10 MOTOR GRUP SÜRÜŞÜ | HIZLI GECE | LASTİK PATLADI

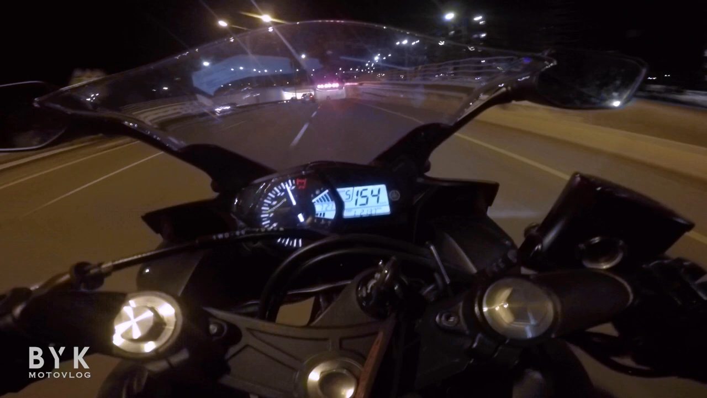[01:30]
Tünele giriş yapıyor. Veriyor kontrayı. Yeterli. Bitti zaten yol. Geldik. Hayır, gelmedik. Var daha yol. Bitmek tükenmek bilmeyen uzun bir yol. Neyse arkadaşlar, saat 7:25 geçiyor. Artık çıkmıştır onlar. Vallahi.
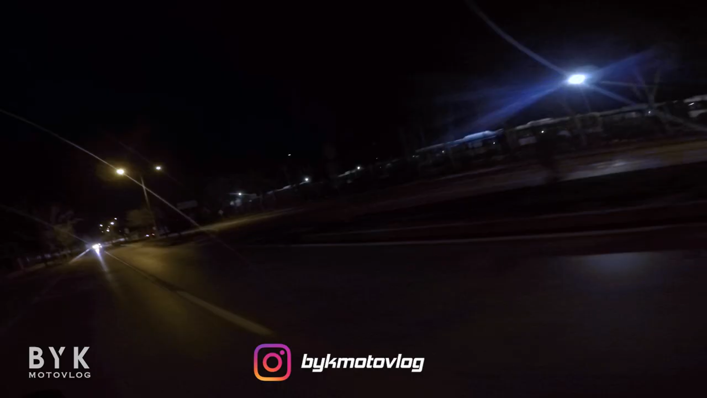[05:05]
Üç manyak uçtuk birazcık. Bak bak gelişlere bak, bak tiplere bak. Tekerle geliyor.
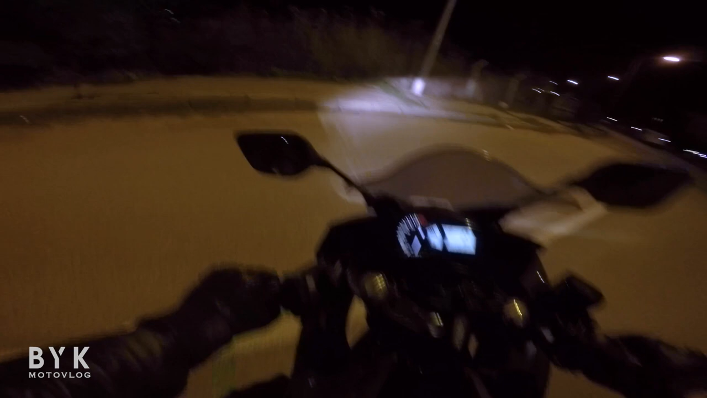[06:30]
Wow! Güzel dönüş. Bu bizim manyak ekip.
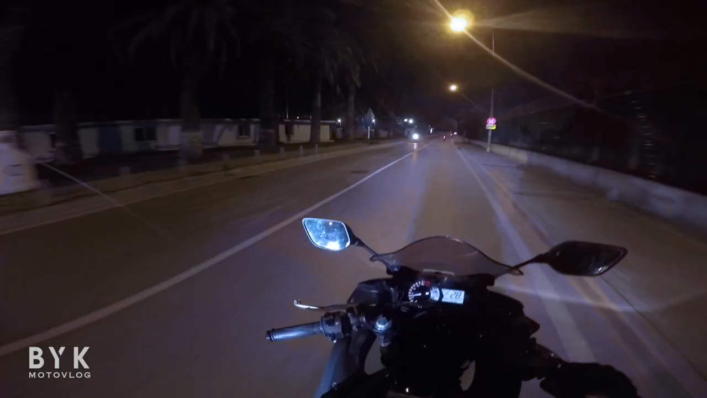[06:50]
Bu da 2MT7 manyak, 2 manyak.